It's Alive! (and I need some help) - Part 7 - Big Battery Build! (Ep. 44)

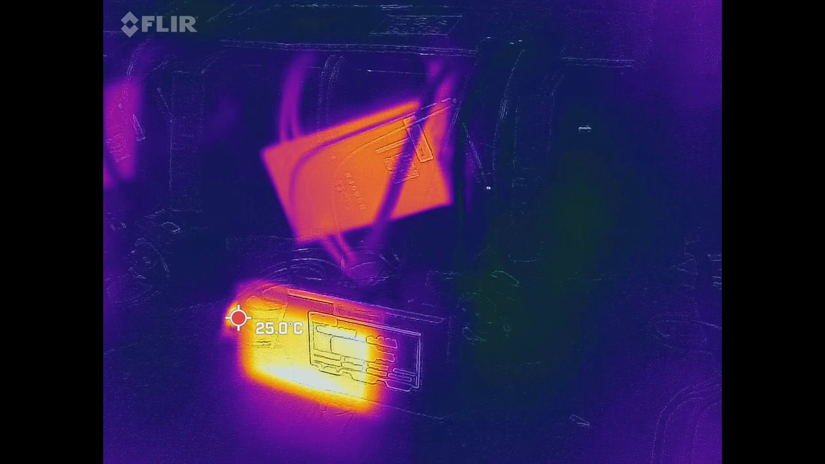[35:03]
On screen: spot 25.0°C
that VMS I know you can't read the screen right now it's saying it's getting three amps and it's sitting at 53.98 volts is noticeably warmer than all but the first one
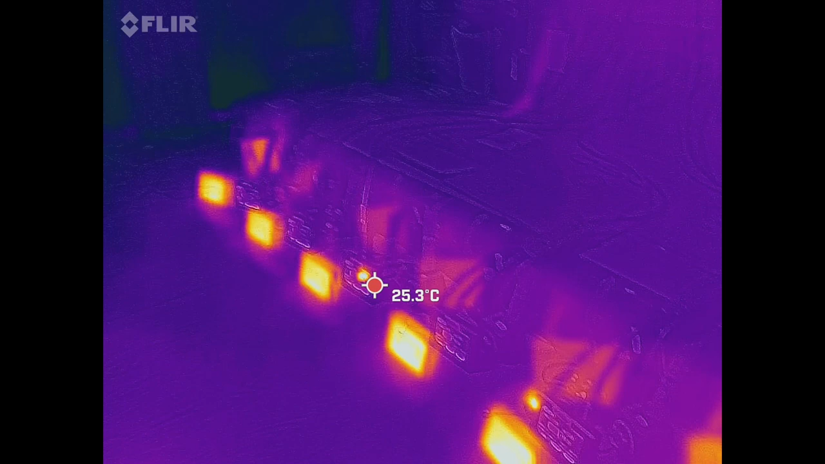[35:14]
On screen: spot 25.3°C
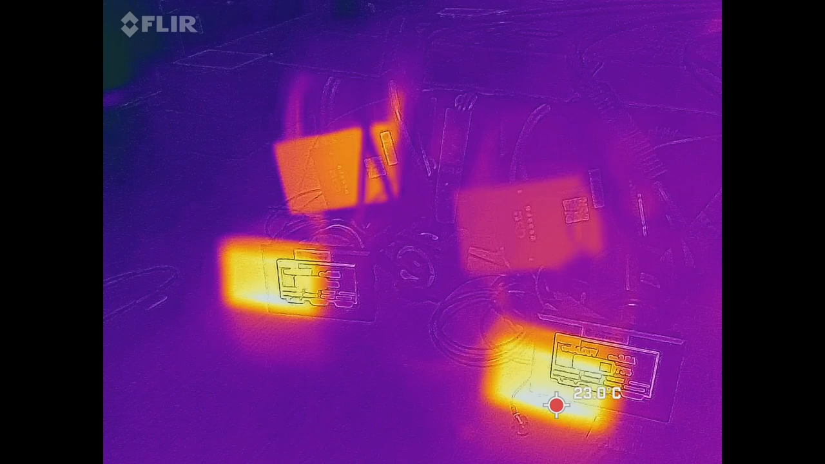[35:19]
On screen: spot 23.0°C
BMSA is a little warm as well not terribly warm I mean the screens are warmer
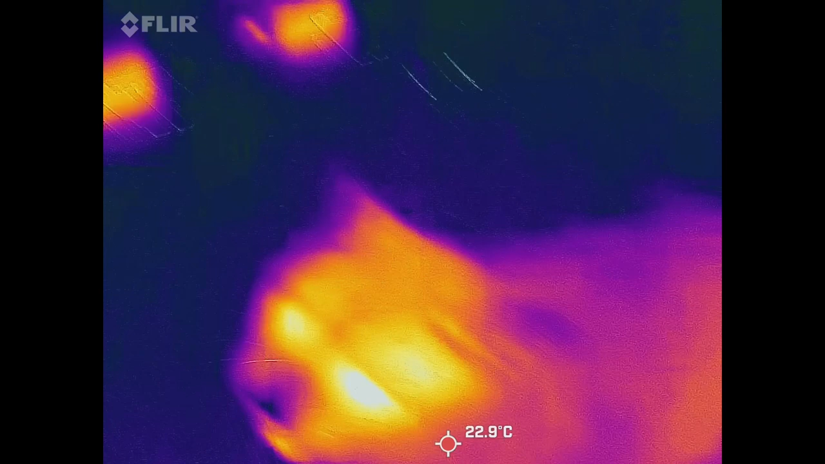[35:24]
On screen: spot 22.9°C
hey kitty
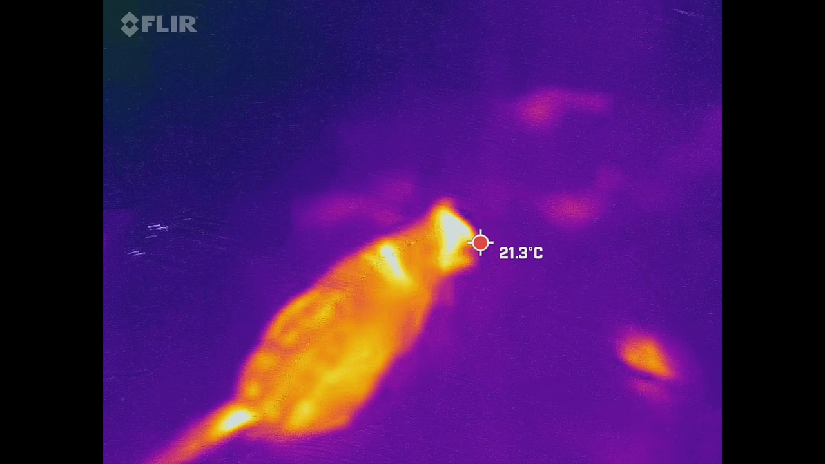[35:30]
On screen: spot 21.3°C
a cat for thermal comparison what I was really curious about was the temperature of the charge cables because that's a very long line
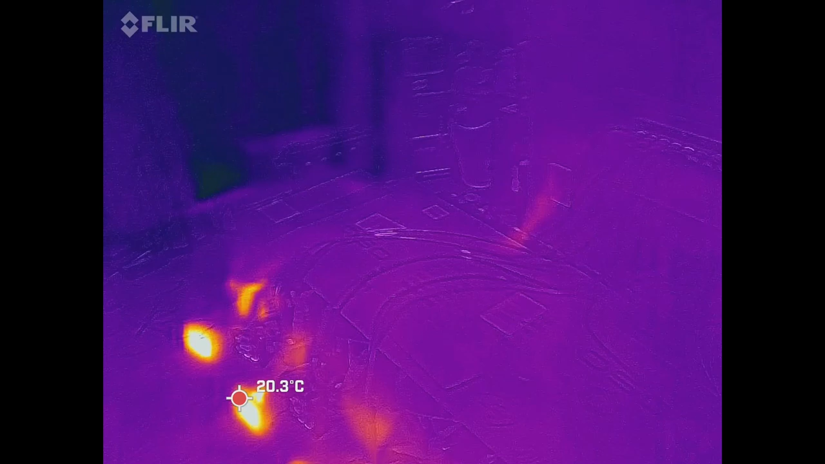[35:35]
On screen: spot 20.3°C
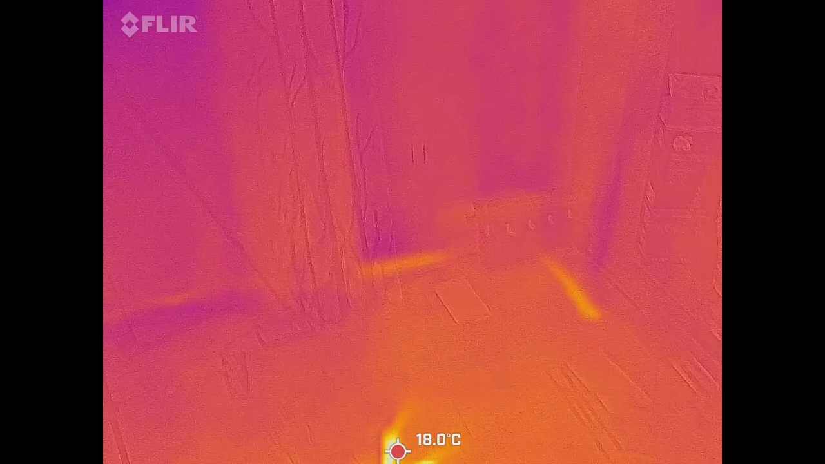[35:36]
On screen: spot 18.0°C
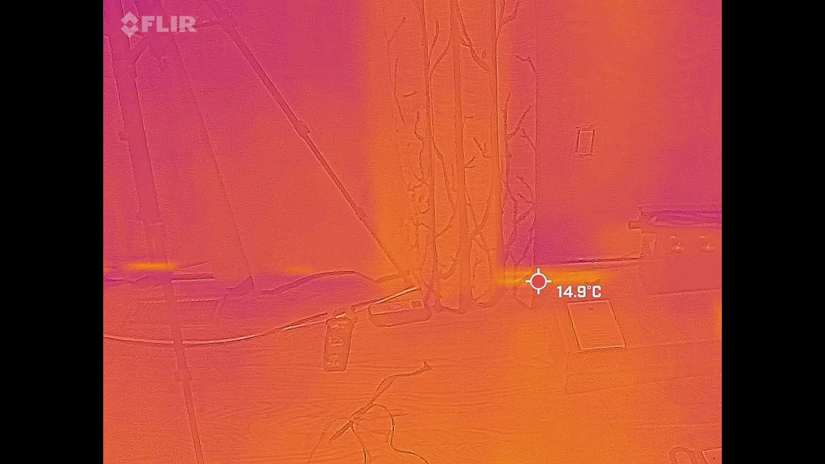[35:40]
On screen: spot 14.9°C
yeah 14 degrees celsius that's not too bad that's the Cerbo GX
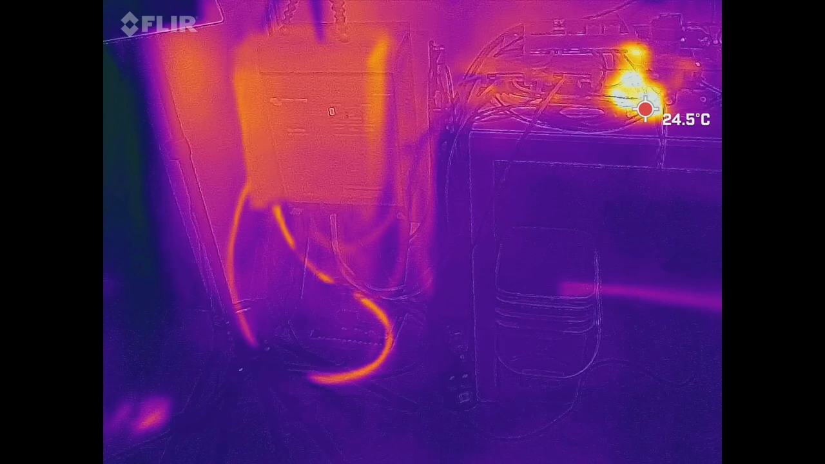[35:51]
On screen: spot 24.5°C
the wire going to the mains cat head oh two cats hello
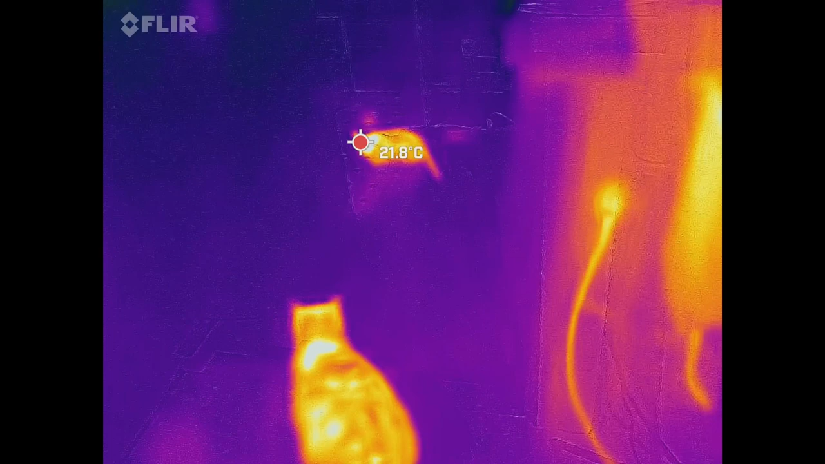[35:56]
On screen: spot 21.8°C
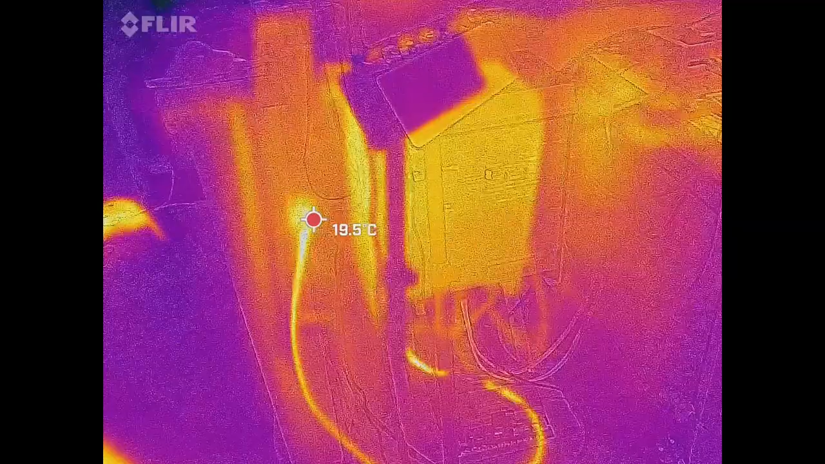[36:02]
On screen: spot 19.5°C
the wire going to the mains is sitting at 20 degrees the ambient of the house is 21 degrees
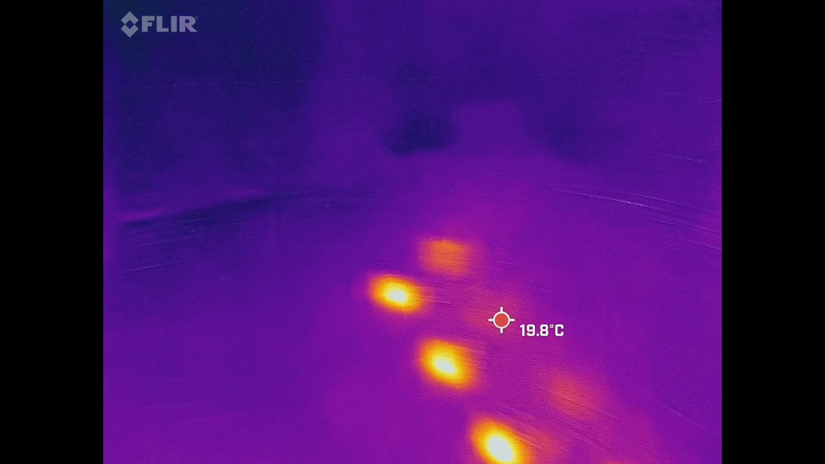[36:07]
On screen: spot 19.8°C
so I mean everything is barely room temperature but for whatever reason
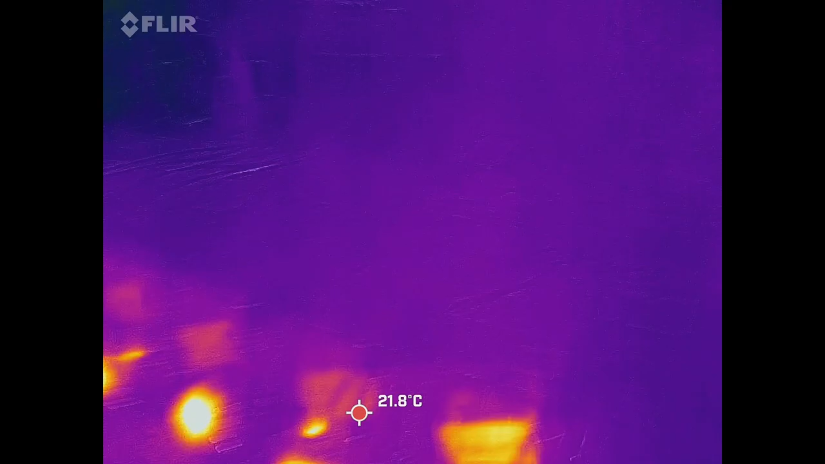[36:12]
On screen: spot 21.8°C
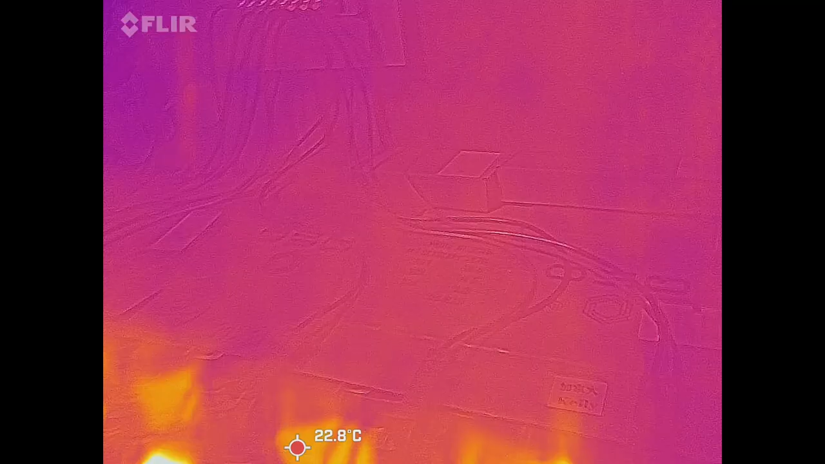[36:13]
On screen: spot 22.8°C
I mean I can't feel any heat I
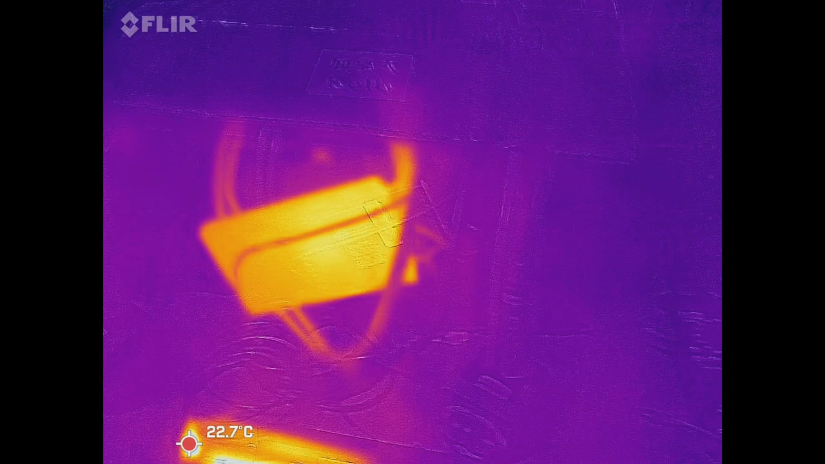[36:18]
On screen: spot 22.7°C
mean you can see how much hotter my hand is than that
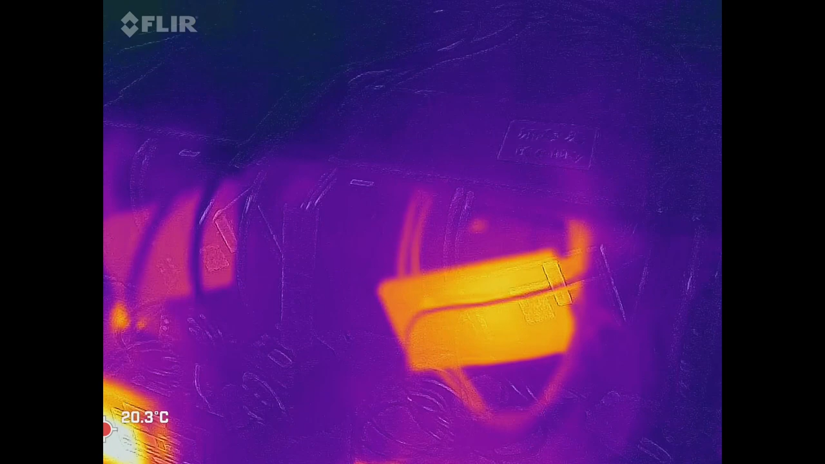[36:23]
but yeah something to note BMS F is a touch bit warmer as is BMSA